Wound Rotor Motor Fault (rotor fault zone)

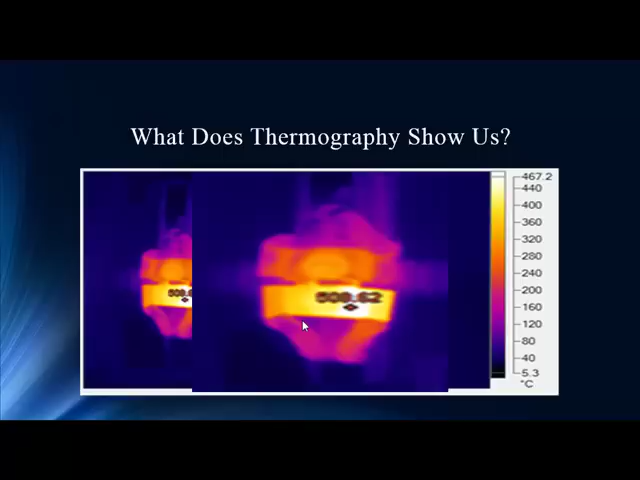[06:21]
On screen: scale top 467.2°C, scale bottom 5.3°C
So, we're seeing temperatures that are, again, almost unbelievable, Weigh up into a 500 degree level, we're approaching, let's melt things at that level. And in this case, if we leave this unchecked and let it go, unfixed, this is going to cause problems. I would think this kind of heat, that you're literally, if not, you know, hours, maybe days,
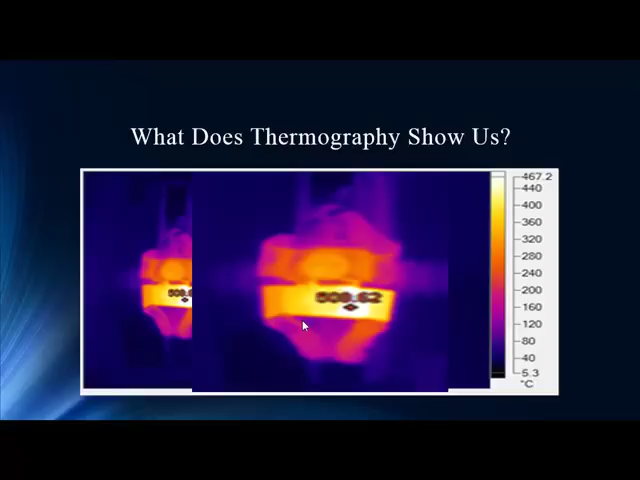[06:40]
On screen: scale top 467.2°C, scale bottom 5.3°C
away from creating almost a single phase. And that in a wound rotor is much more, a bigger impact than your standard squirrel cage induction.